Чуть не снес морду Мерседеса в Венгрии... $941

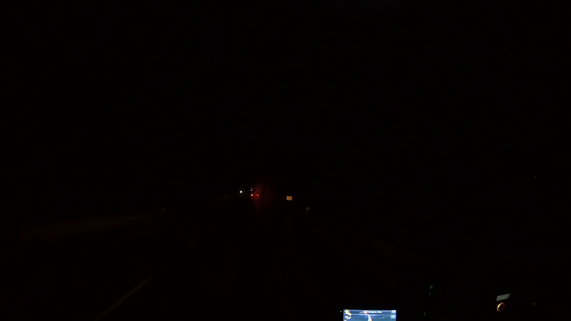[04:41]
До границы с Венгрией километров где-то так 84-85. Перед границей с Венгрией делается. Сколько тут вот фур на обочинах стоит. Это вот все, которые поприезжали, и вот что, в Венгрию заезжать было нельзя.
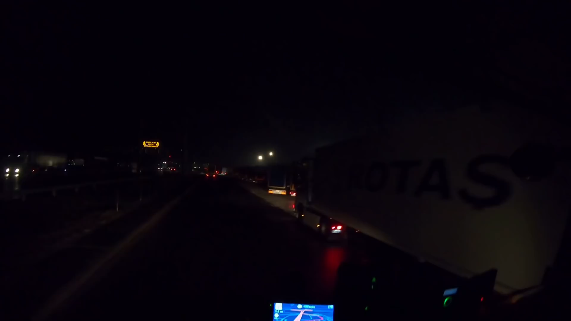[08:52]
Вот что сюда не хотел ехать, вот она. Приграничная вся эта вот зона. Посмотрите, что здесь творится. Ну и что-то тут вот на выезд колейка собралась. Может, какой контроль стоит венгерский, хрен его знает. Наш словацкий прибор можно отключать будет. Это стоят на выезд или это так чего-то тут?
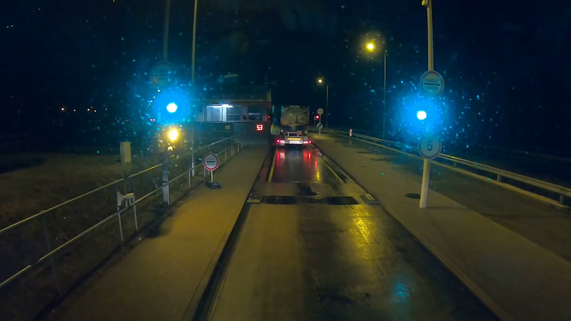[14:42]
А наши парни пролетели мимо. Чего-то они там лопухнулись еще. На выезде с туннеля уже встречают. По 90 еврика выписали каждому.
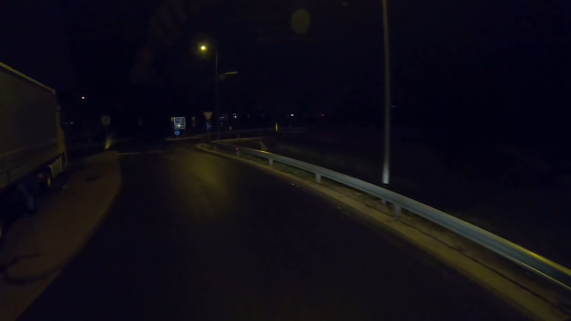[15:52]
Но мы сейчас тут это... Автобан сейчас скоро мы съедем. Там уже поедем по националкам. А время сейчас 4:30 утра.